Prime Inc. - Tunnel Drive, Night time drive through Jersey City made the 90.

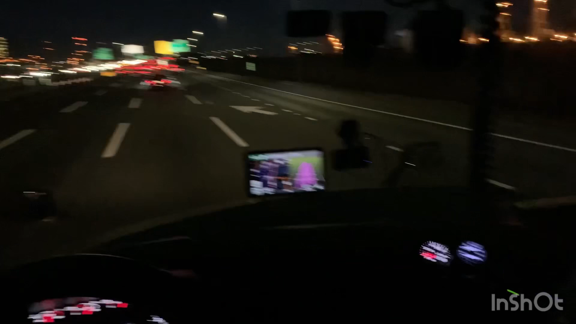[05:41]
And I have an hour left on my 11-hour clock. Proceed north east on I-95 in six miles. Take exit 1-4 on the right for I-78 Holland Tunnel, Newark Gameport, US-1, and US-9. So I did it about an hour and a half in Washington of traffic. Bumper to bumper. There was a lot of construction going on there.
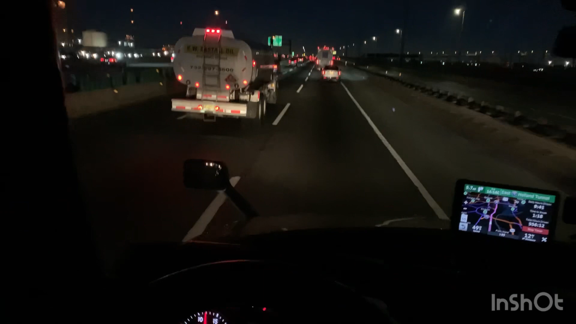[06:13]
I'm sure if you've all been down 95 through there, you know what I'm talking about. And then going into Jersey was a nightmare as well. Didn't really want to film any of that. Just me being all pissed off and shit, you know. But we're about 11 miles away. So roughly about 10-11 minutes to our destination.
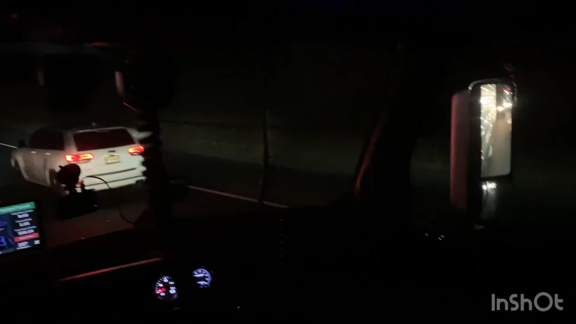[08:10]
Drivers here are... Are awesome people, you know. Let's see here. Four miles. Exit right. I'm going to go ahead and get over.
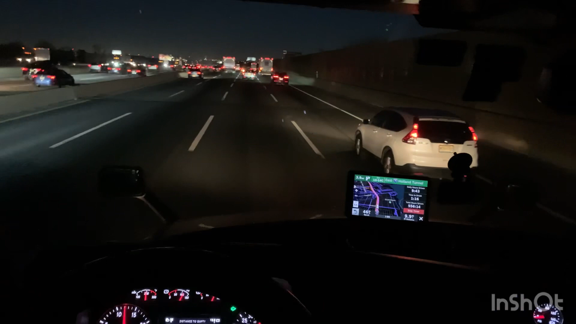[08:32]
Throw in that blinker. See if anyone will let me over. Probably not. Everyone's assholes around here. Looks like this guy is going to let me over. I'm going to go ahead and give him the blink blink. Thank you. I've literally had my jig brick on probably for the last like two hours straight.